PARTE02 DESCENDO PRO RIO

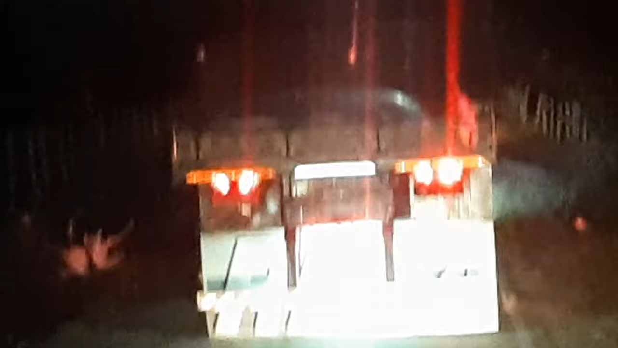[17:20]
Pararam aí, né? Pra vocês verem, né? Três carregados de batata passaram aí.
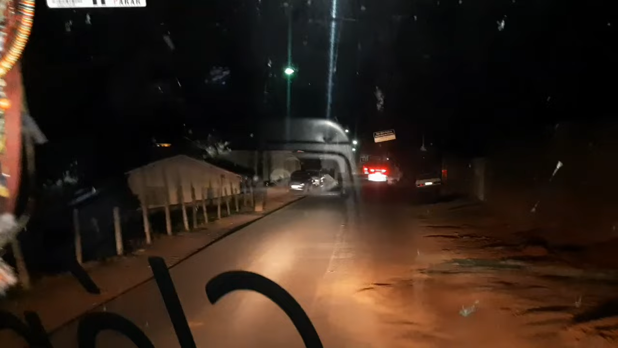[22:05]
O que que tá escrito lá, velho? Como é que é o nome da cidade? Santa Rita de Caldas. É, Santa Rita de Caldas.